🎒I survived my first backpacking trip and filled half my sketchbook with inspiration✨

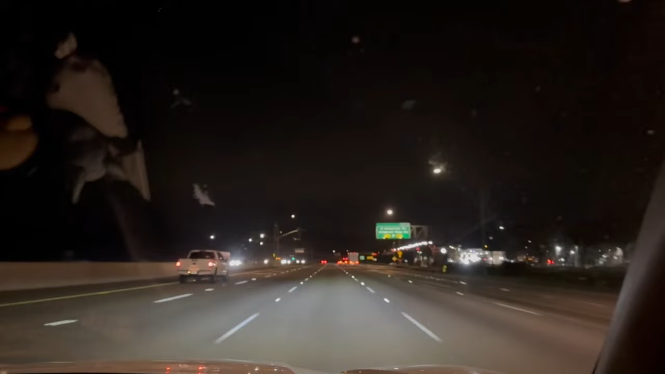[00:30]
leaving and driving out of the Bay Area onto California's The Five, and it was a lot of this.